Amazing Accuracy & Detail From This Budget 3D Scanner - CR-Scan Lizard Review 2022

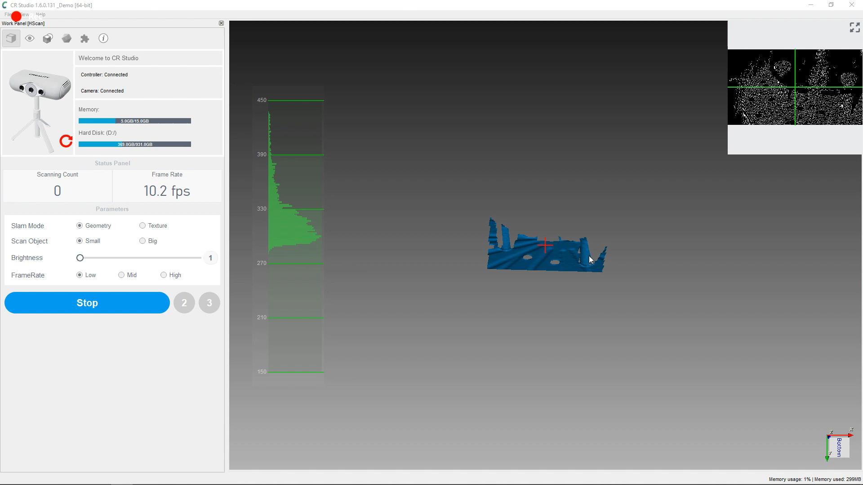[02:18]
And if it does, it's very little bits. And this is just due to it being reflective, and the scanner using the light to scan its object.
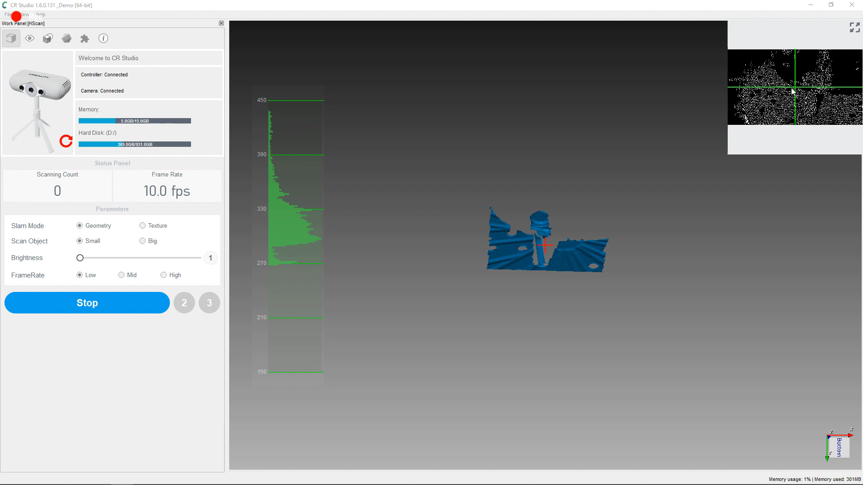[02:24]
No matter how bright I turn up the settings on this, it won't reliably pick it up.
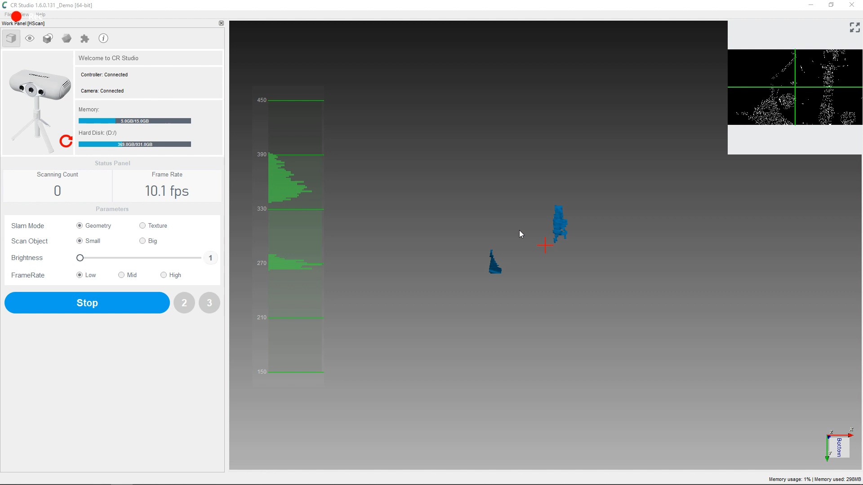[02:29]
But if I put the other one that has the coating on it, the scanner can pick it all up and see everything.
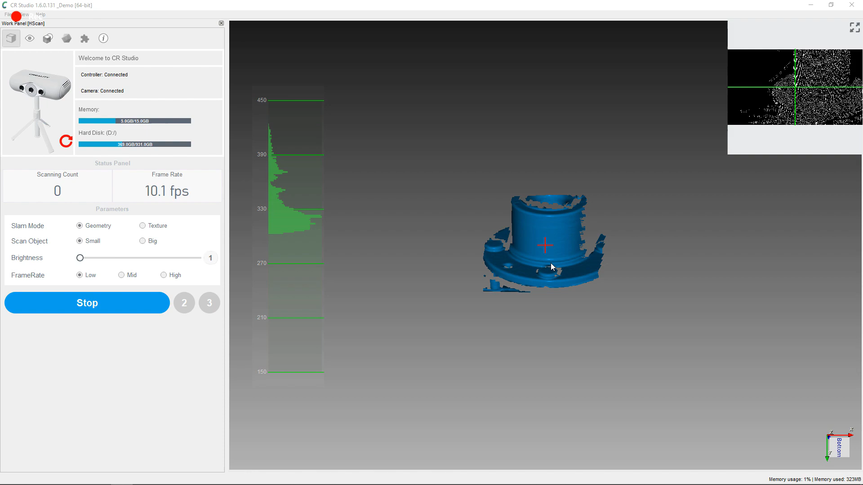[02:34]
So let me start my first scan and see how this turns out.
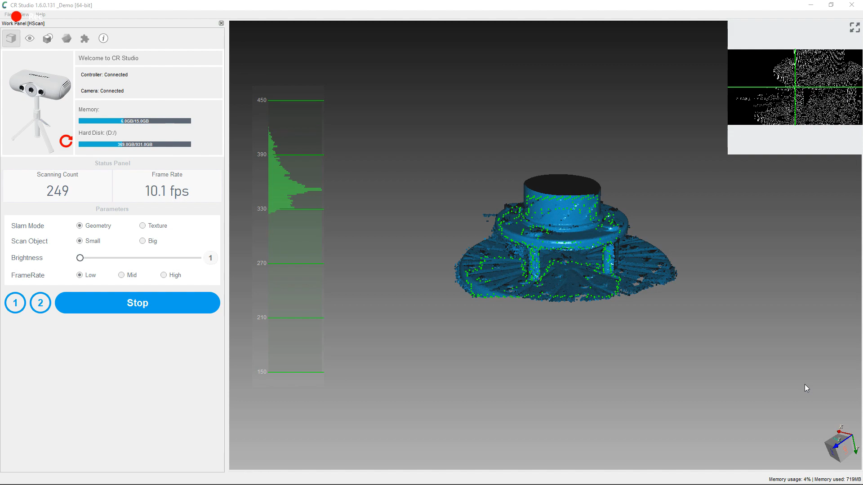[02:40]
And there we go. So it looks like it got everything pretty good, but it's also missing the top and the bottom areas.
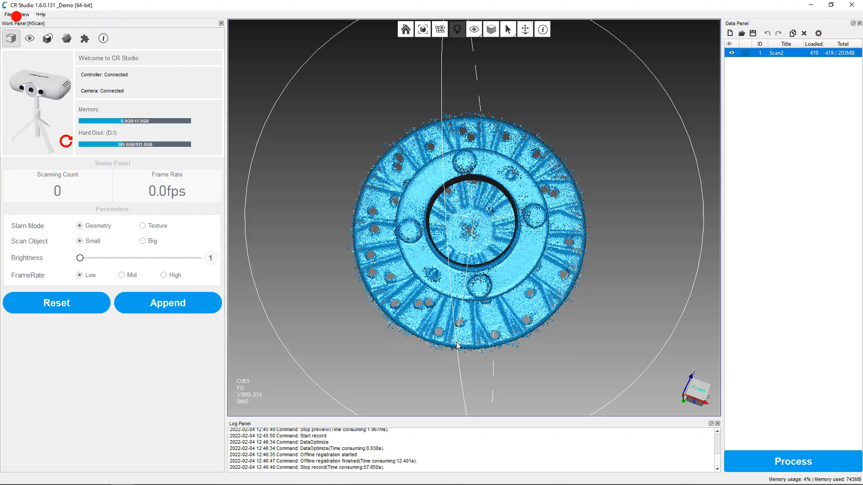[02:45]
So you can reposition this on the bed and do another scan.
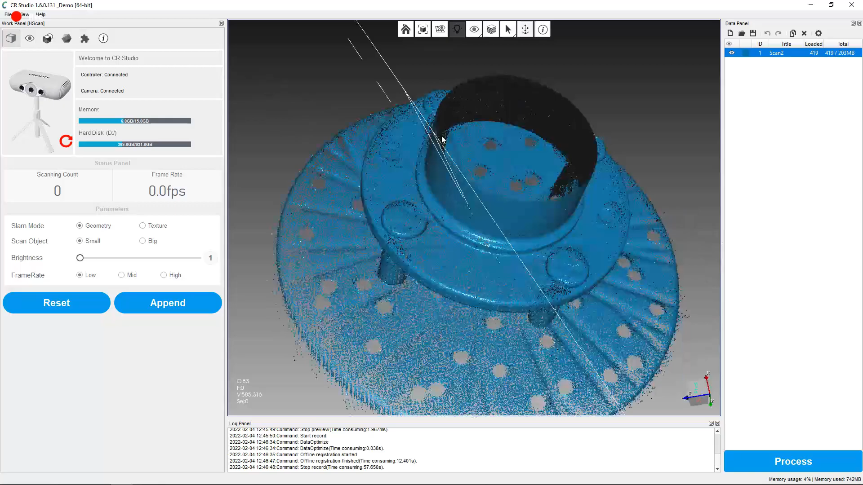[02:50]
And you might also notice that the scanner is picking up the turntable, which is totally fine.
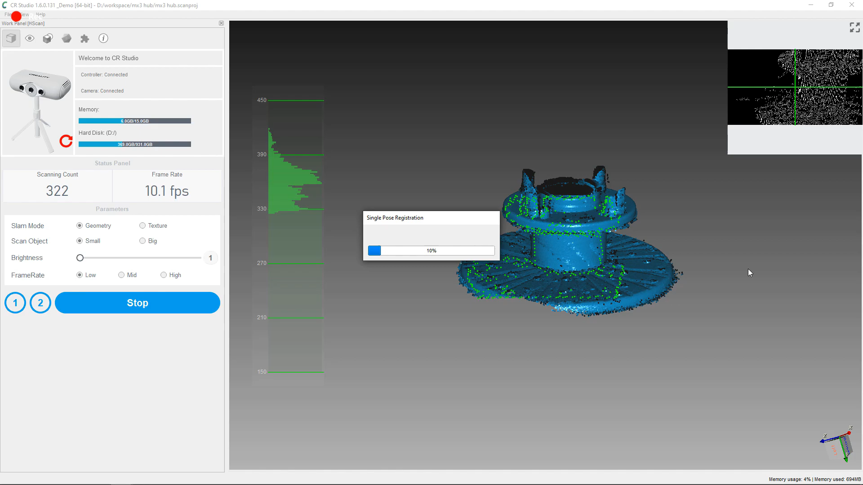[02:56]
And we're going to remove that before finishing everything. And I'm going to have to align all of these and mesh them together in the right way,
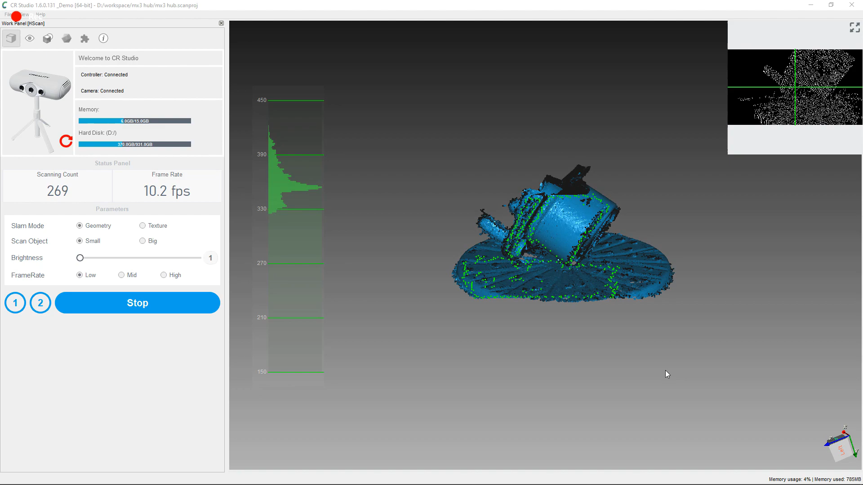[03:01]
so it actually makes a solid piece. Because as you can see, this is just a jumble of stuff right now.
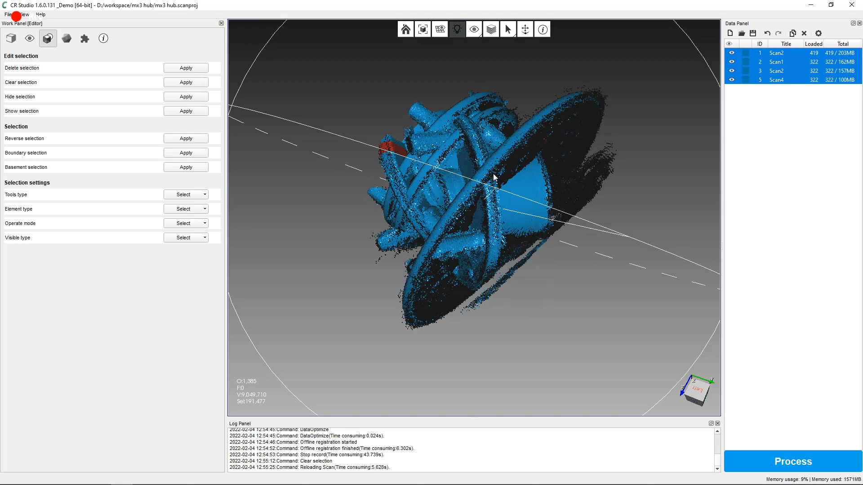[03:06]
So in this software, you can remove the base by selecting two parts of it,
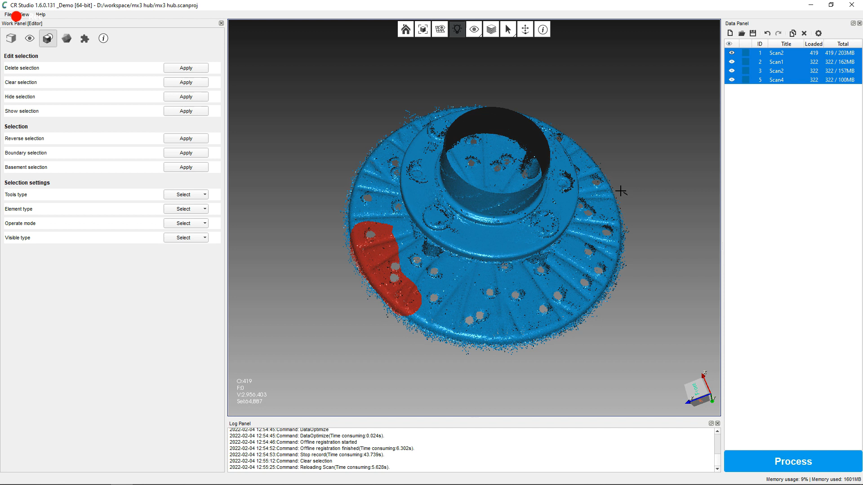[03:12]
and then just doing a basement selection, and it will select all of that area. And then you can go around and select all the rest of it, and just delete it.
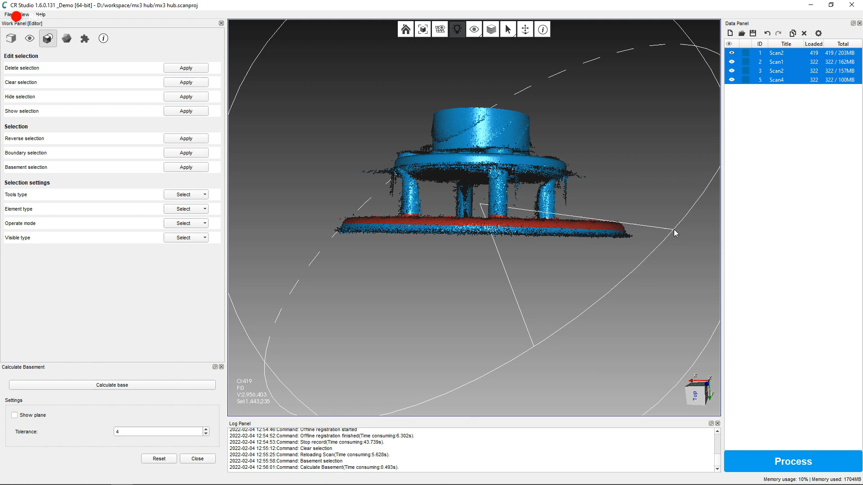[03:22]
And there's a lot of manual cleanup that you can do to make sure your parts are going to come out as clean as possible. And it is time consuming, and you need to do it for each scan.
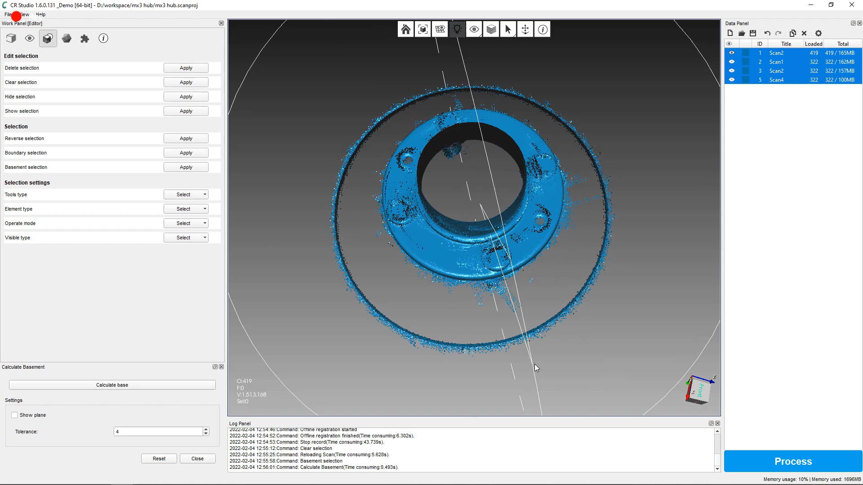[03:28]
So it makes it a little more involved when scanning with this scanner.
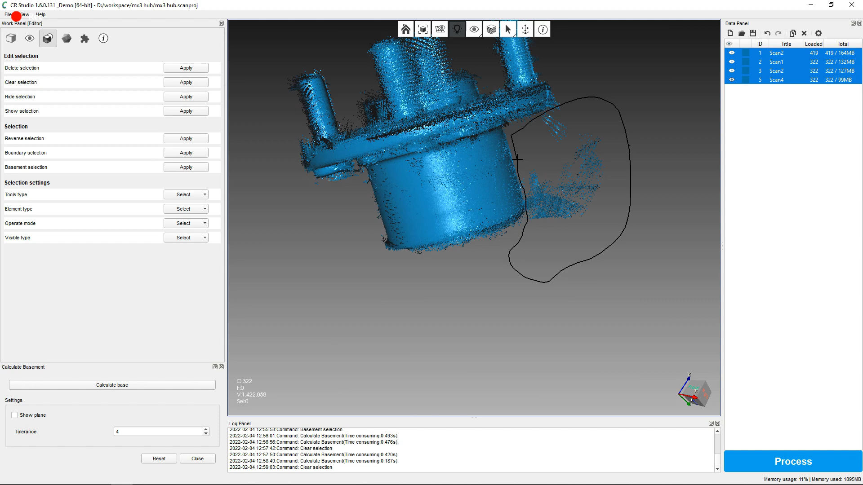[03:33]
And with everything cleaned up, now I need to align everything, so I make one model.
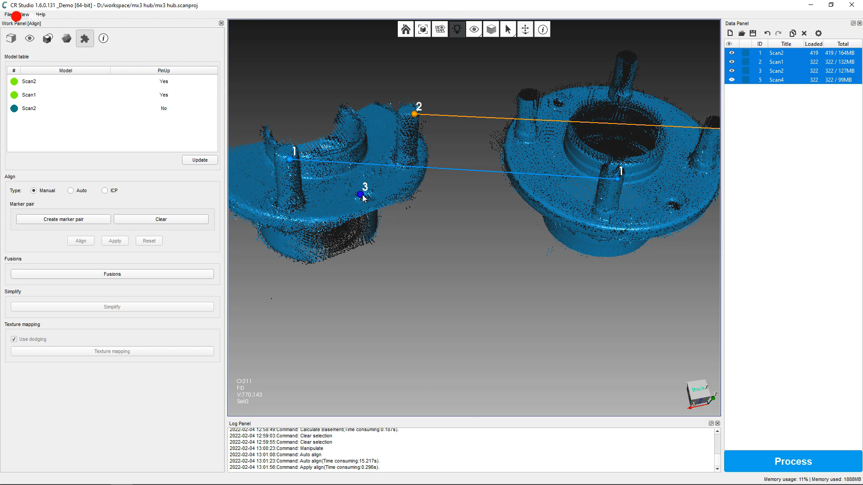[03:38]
And to do this, I'm going to do it manually by placing three different points and telling it to align.
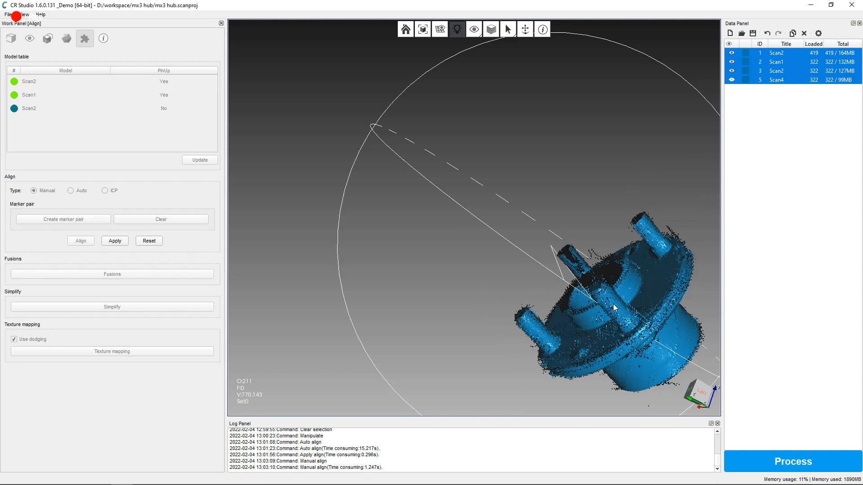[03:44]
And I'm going to have to do this with every scan to build my mesh. There is an auto function to do this, but it doesn't work well for the things that I've done so far.
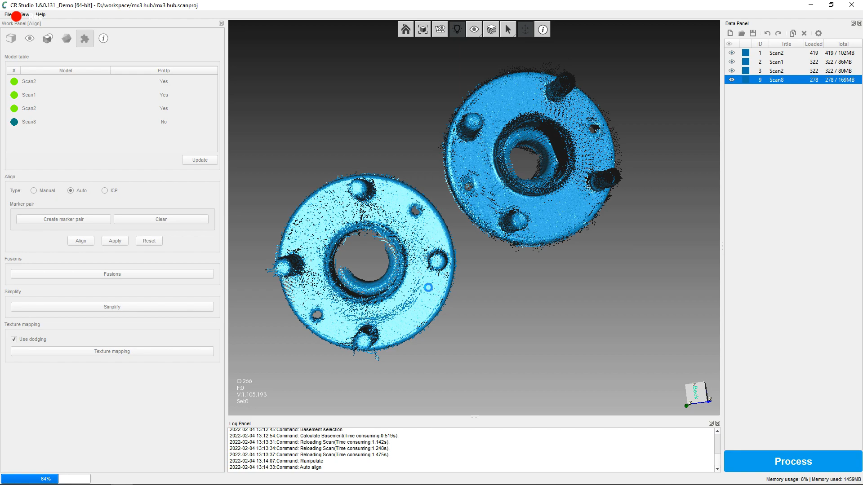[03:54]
And the only way I've gotten it to work properly is to align my pieces next to one another in the same orientation, and then push auto,
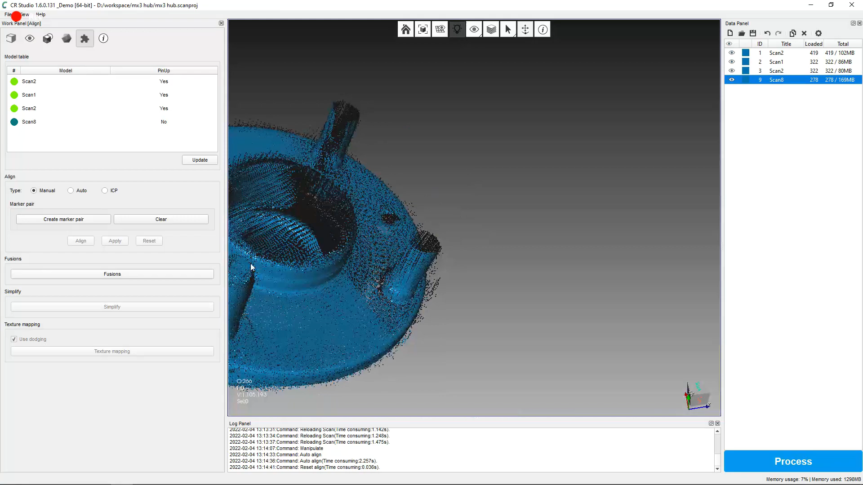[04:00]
and it seems to get it about 70% of the time. With all of that done, I can hit the process button on the right-hand side of the screen, and then make sure to click fill holes for this one, and then click go, basically.
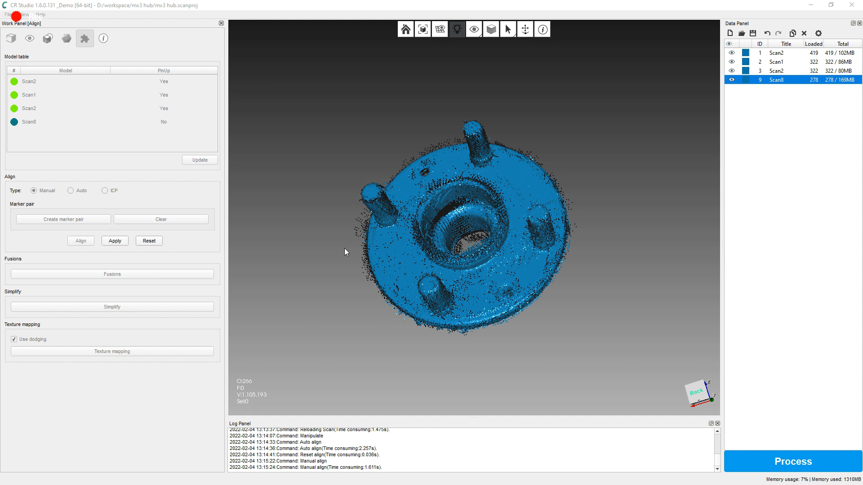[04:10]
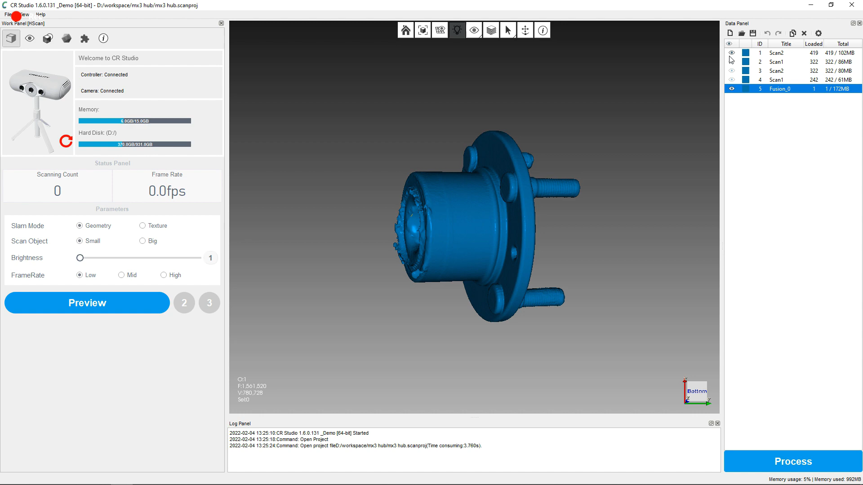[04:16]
This will basically take my point cloud and turn it into a solid mesh that I can work with in 3D programs.
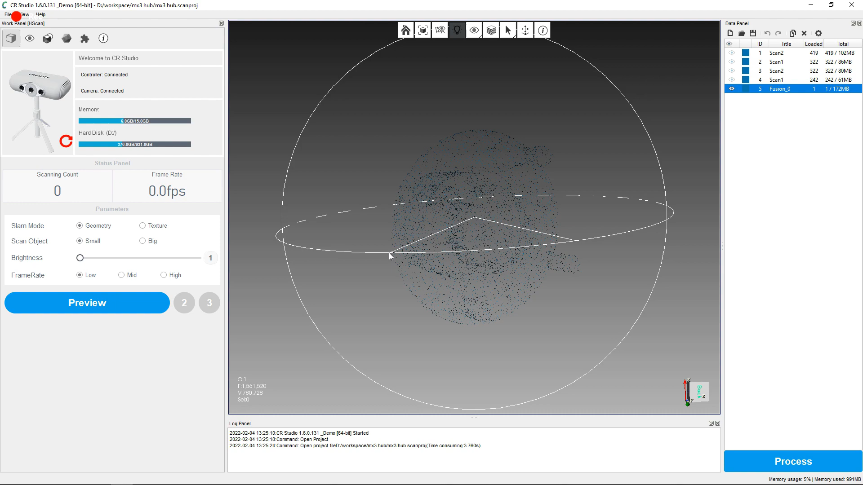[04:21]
Or even save it as a STL and just 3D print this as it is. And as you can see, this didn't come out perfect.
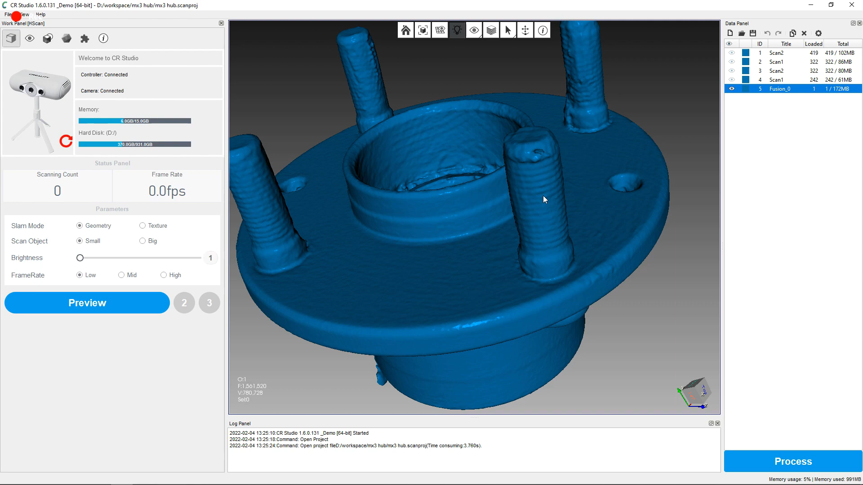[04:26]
There are some weird spots and some little extra bits on here that more cleanup would have helped,
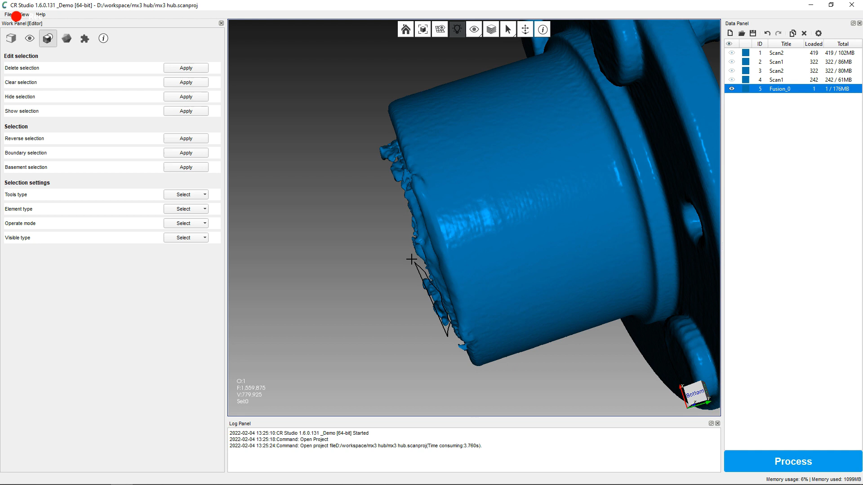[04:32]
and more scans would probably make this a better model. And there are tools in this software to help you remove these if you want to go through manually and do so.